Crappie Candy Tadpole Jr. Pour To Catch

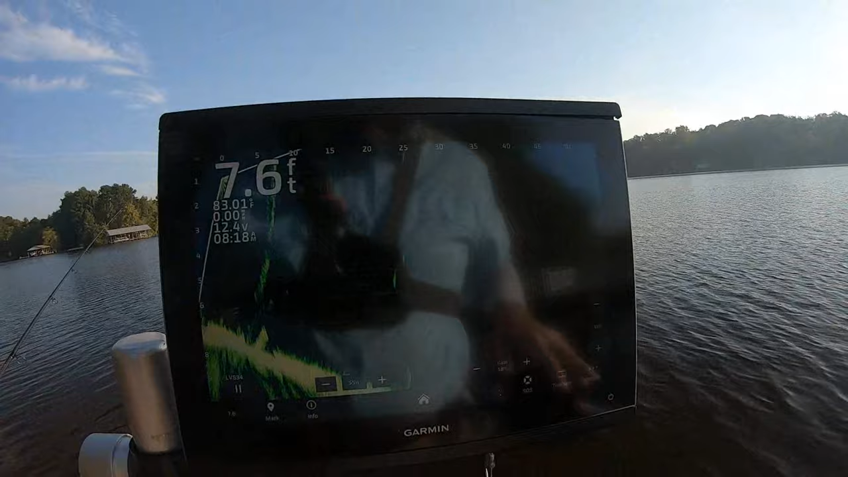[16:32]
On screen: depth 7.6 ft
like here there's one right there I don't know what all of them are that's how they were at the bridge and I threw at a bunch of them and they didn't pay any attention to me but they were moving a lot it's hard to keep my bait in front of them that's the trick too if you got to find something don't water that's not moving as much and I'm kind of looking on some stumps here now so here's a drop off and there's a couple fish on it so we'll see
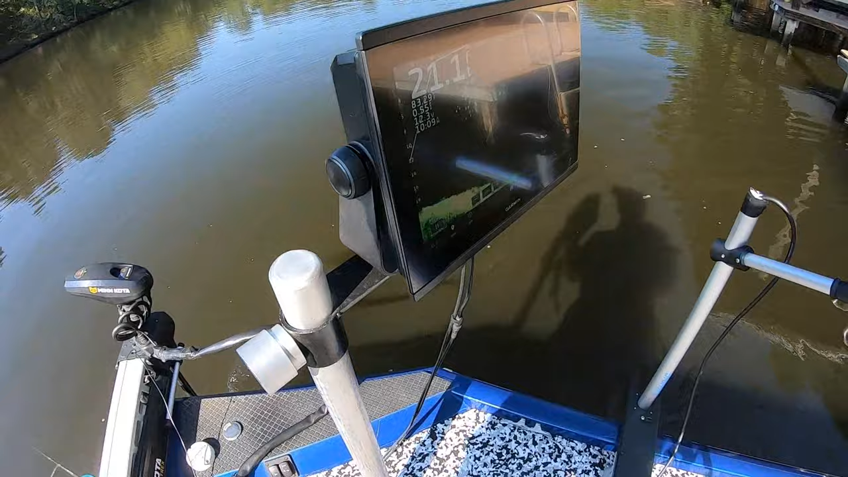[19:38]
I've tried it and uh I haven't been having that much trouble with it with this uh the seven